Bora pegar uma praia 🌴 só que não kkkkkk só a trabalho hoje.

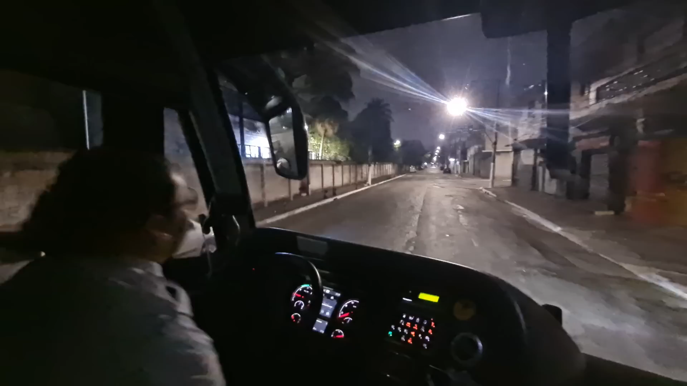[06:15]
eles têm a programação já correta de como sair. Rotação abaixo do ideal.
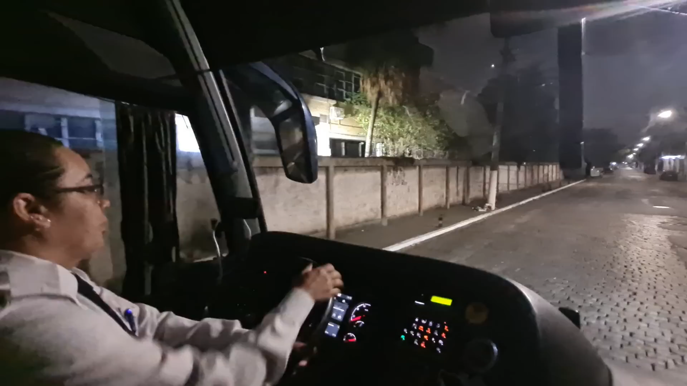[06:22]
Mantenha-se na faixa econômica. Então o que acontece? O carro, ele, por ser automático e fazer as coisas, né, já tudo sozinho, ele coloca a marcha que ele acha compatível com a saída do veículo,
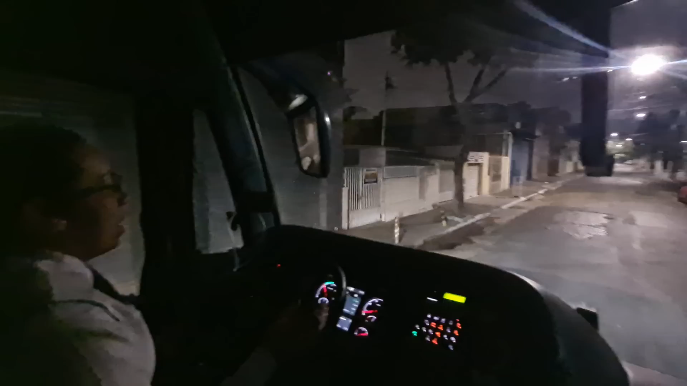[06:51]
Ele sai ali da G1 automaticamente em quarta marcha, porque o carro aguenta, o carro comporta sair com esse tipo de marcha. Porém, a telemetria tá me dizendo que eu não estou na marcha compatível. É exatamente isso que ela tá dizendo.
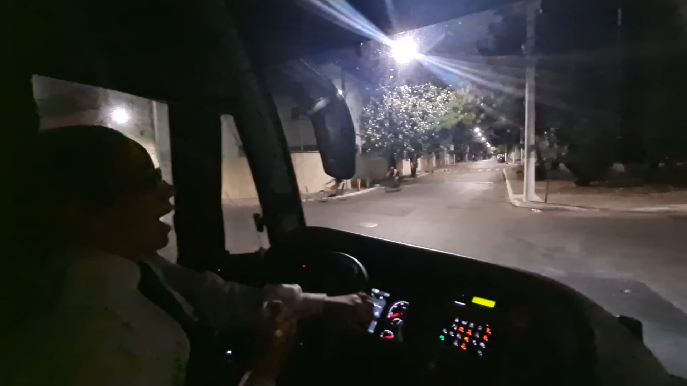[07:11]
Só que se o carro, né, foi programado e ele sabe que ele aguenta aquela marcha, aquele tipo de marcha, por que eu vou diminuir mais ainda a marcha do carro?
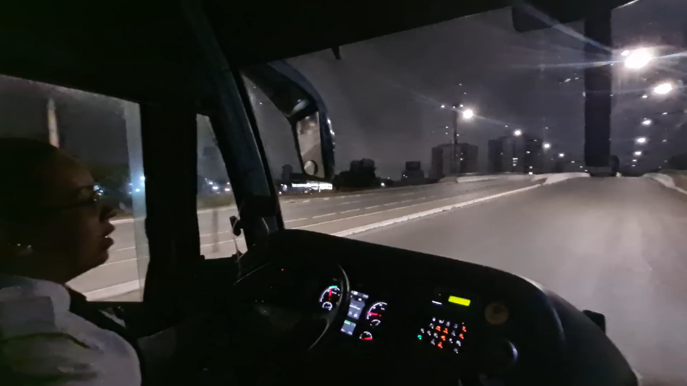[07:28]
Vai ter um consumo maior, né, de combustível. Então, por esse motivo, eu saio na marcha compatível que o carro está me oferecendo. E aí a telemetria fica falando. Porém, não é eu que mudo nada, gente. Já é o sistema do veículo, tá? Para vocês entenderem o porquê que ela fica falando. Caso ela quer que eu saia de primeira marcha, segunda marcha. Só que o ônibus Scania, esses Marco Polo, tanto
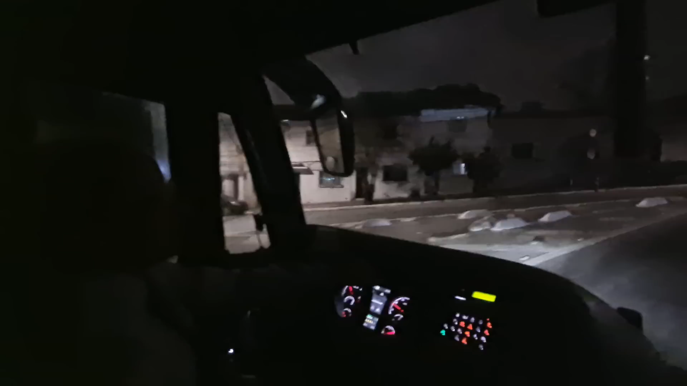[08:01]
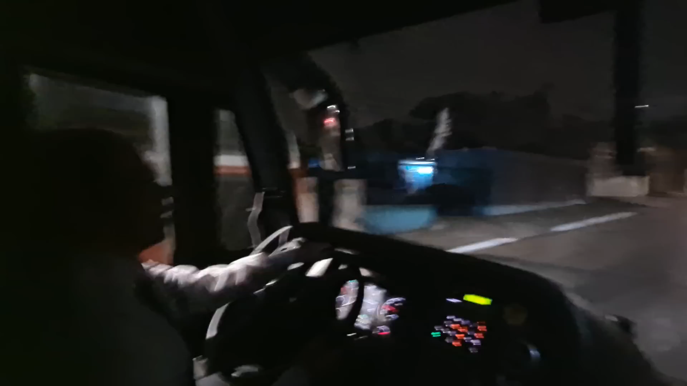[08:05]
os Buscar, eles comportam sair de quarta marcha. Quando eles veem a necessidade de colocar uma marcha menor, eles colocam, eles por si só. Porque eu estou trabalhando no automático.
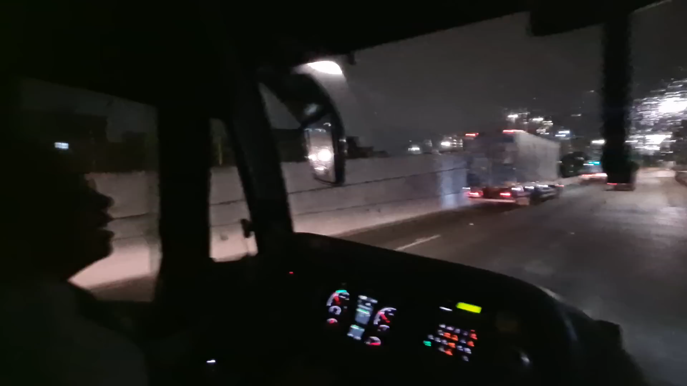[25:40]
sedentário. É por esse motivo que eu tô aqui abrindo a boquinha. Mas não é sono. Aqui, bebês, a gente tá com uma obra da Sabesp, então tem que passar bem devagarinho, até porque o carro balança um pouquinho quando passa aqui. Então tem que passar bem devagarinho para que não danifique o veículo, né?